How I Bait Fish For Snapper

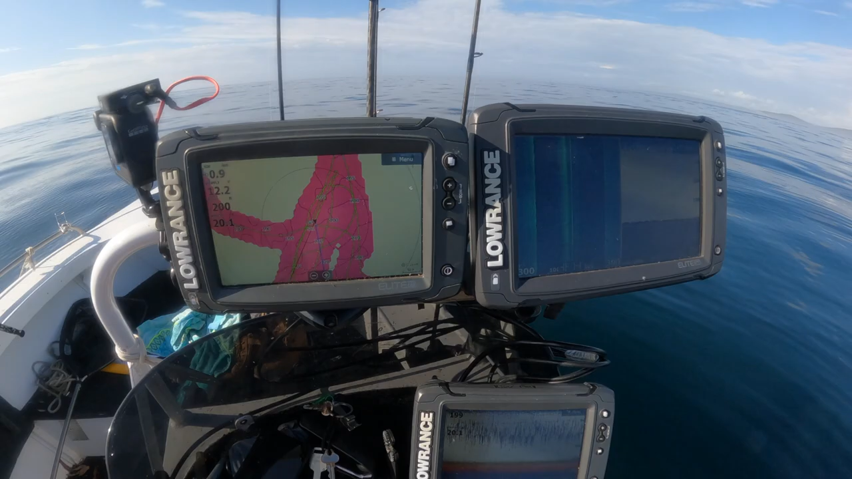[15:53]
Rocky bottom. Drops away over here. We're just sort of waiting until we hit that drop off, and that seems to be where we're catching the fish. So we're getting our baits down there at the moment.
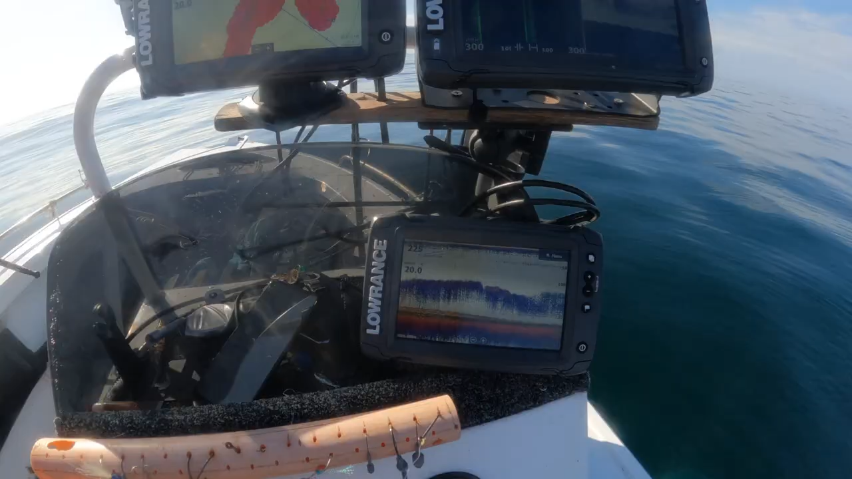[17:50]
You know, that 100 foot of bait, almost 50 foot of bait, 80 foot of bait. Hopefully you can pick that up all right.
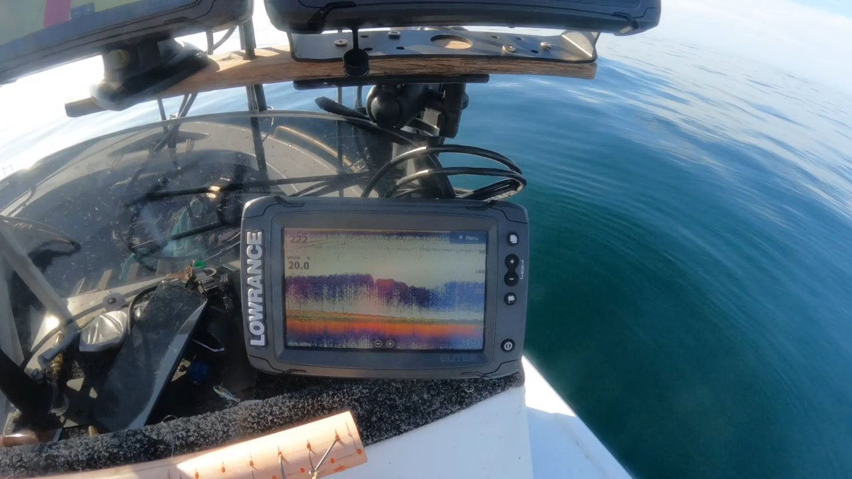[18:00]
I'm not sure exactly what they are. Hey, I'd probably say they're those little yackers. Caught one before. There's our mark back up here where we caught our fish.
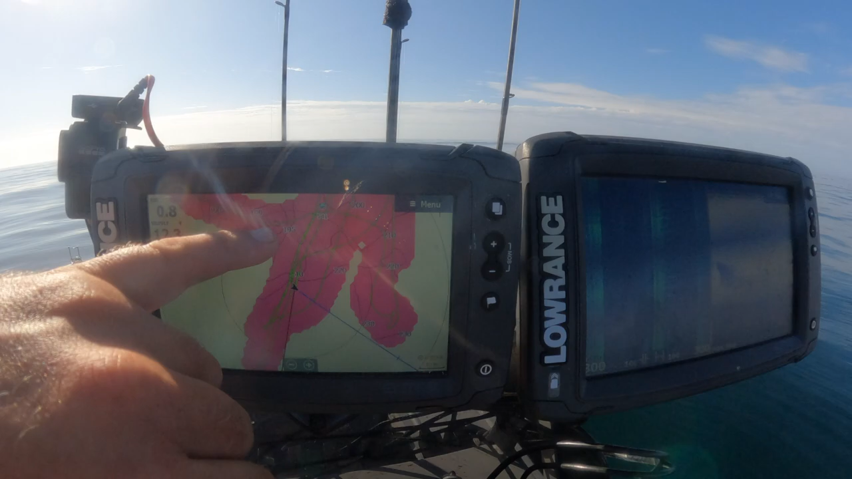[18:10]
Here's where we are. Here's where I've been carrying some money. That's my first drift. That was my second drift. I'm just on my third one now. Work out what we're going to do there, whether we do another one or call it a day. See how we go. The dolphins have just come over for a bit of a visit.